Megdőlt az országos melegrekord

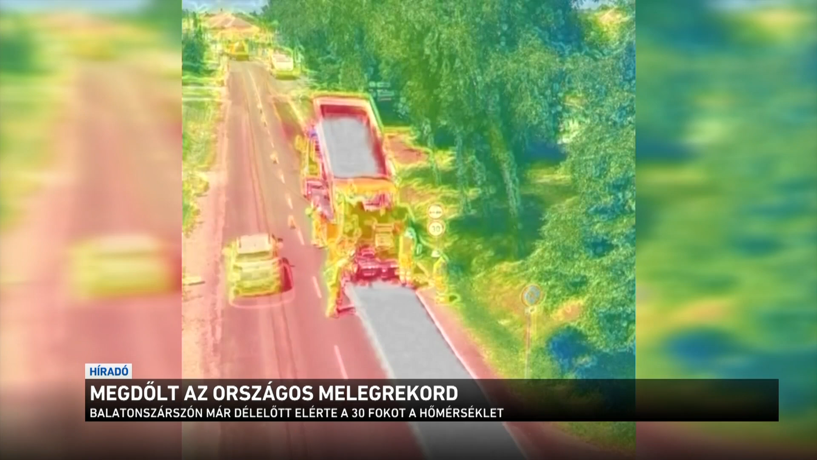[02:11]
Ezek a drónfelvételek még szerdán, a Pest megyei Kakucson készültek, ahol éppen aszfaltoznak. A hőkamera adatai szerint, amíg a fák között csak 36 fok volt,
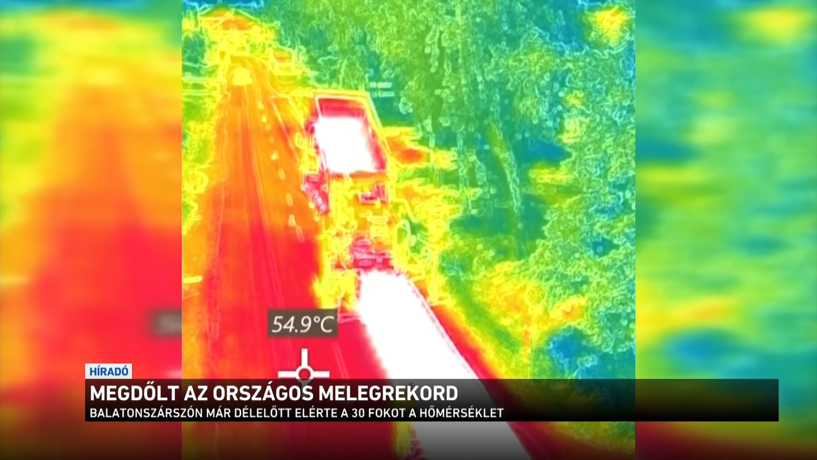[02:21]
On screen: spot 54.9°C
addig a munkálatok mellett már az 55 fokot is meghaladta a burkolathőmérséklete, a friss aszfalt fölött pedig elérte a 140 fokot.